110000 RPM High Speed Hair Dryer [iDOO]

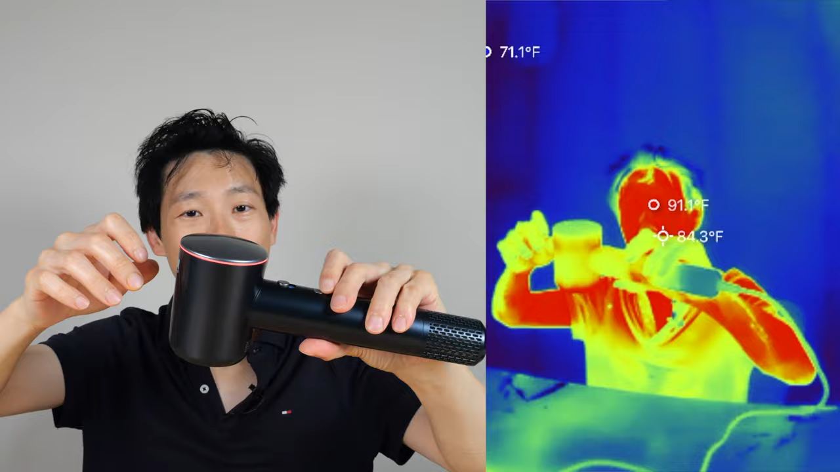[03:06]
On screen: spot 84.3°F
And we'll also see how long it takes to dry my hair.
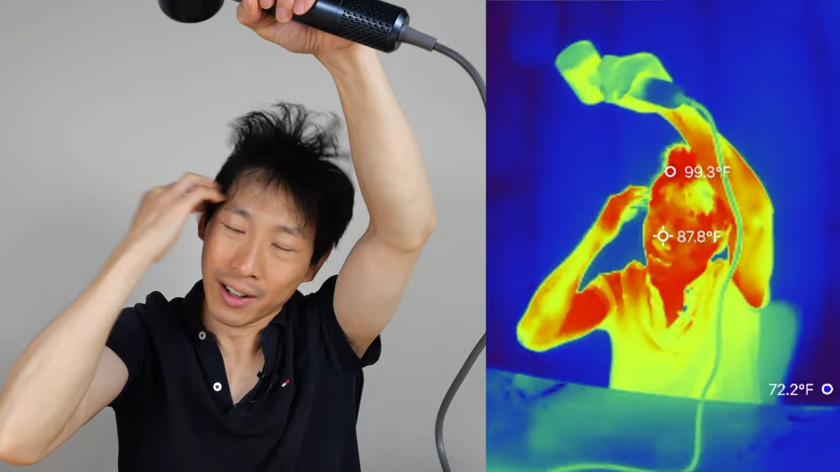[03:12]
On screen: spot 87.8°F
Hot air blowing at a very fast rate. Normally it only takes me a minute.
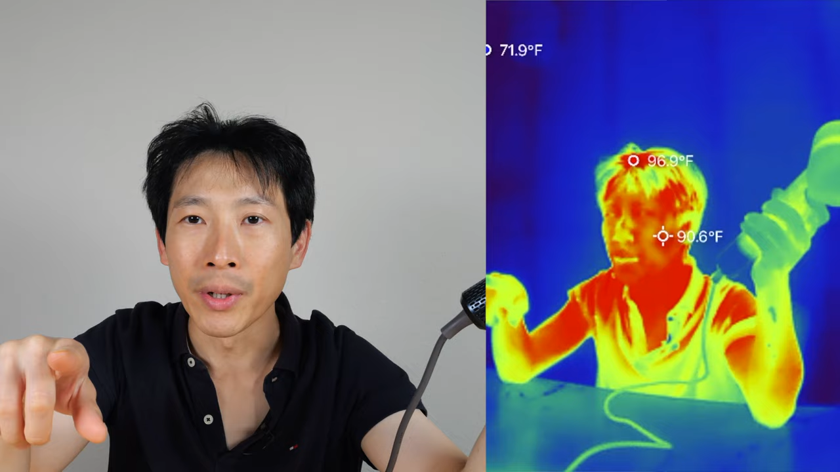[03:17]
I'm recording around 55 seconds or so. I find the high speed stuff with the brushless motor.
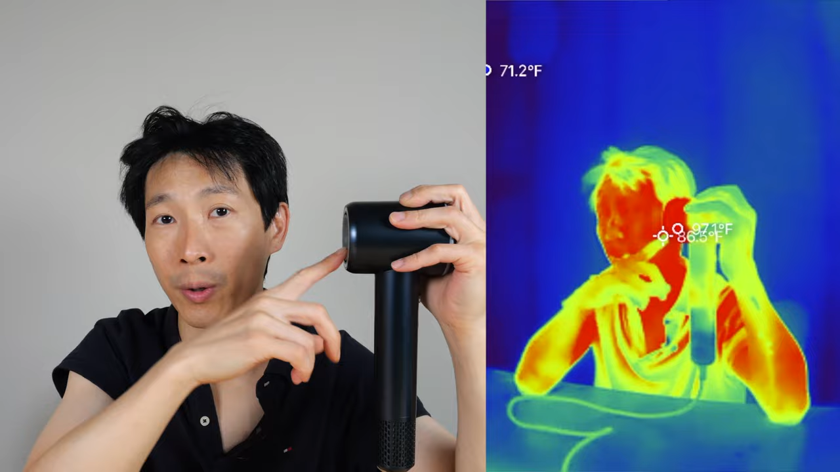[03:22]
It actually dries your hair a bit faster because there's a lot more air moving through.
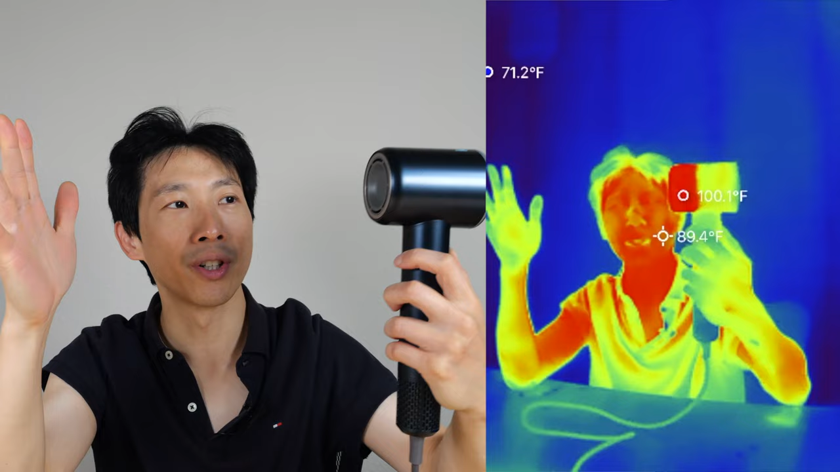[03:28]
On screen: spot 89.4°F, max 100.1°F
Let's turn this thing on to high. We'll see how hot it gets my hand. This is about a foot away. 100 feels pretty hot already. And then if I put it closer, I'll,
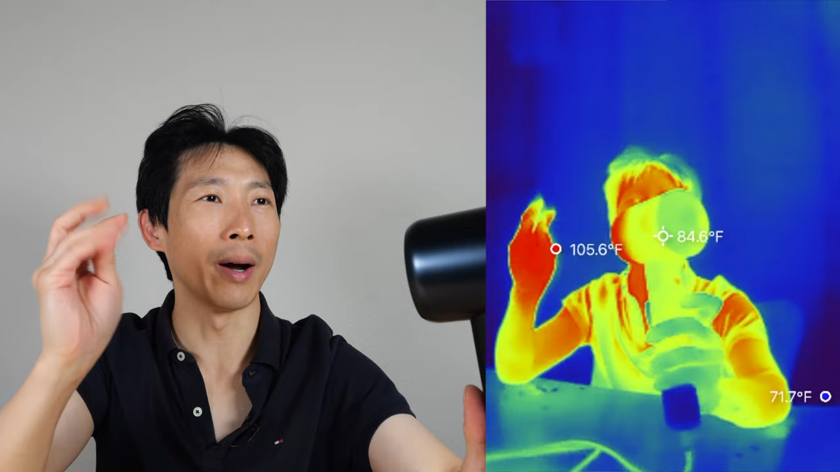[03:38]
On screen: spot 84.6°F, max 105.6°F
I'll, I'll, I'll, 105 is a little bit too hot to the touch. I turn it on cool.
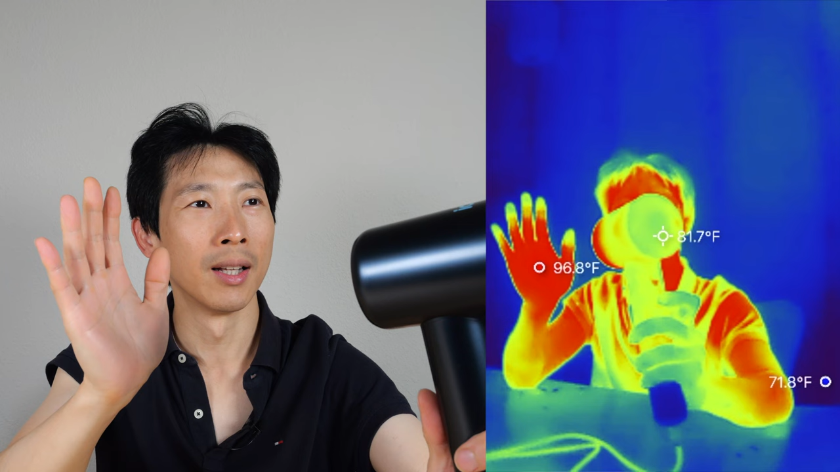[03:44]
I cool it down or medium.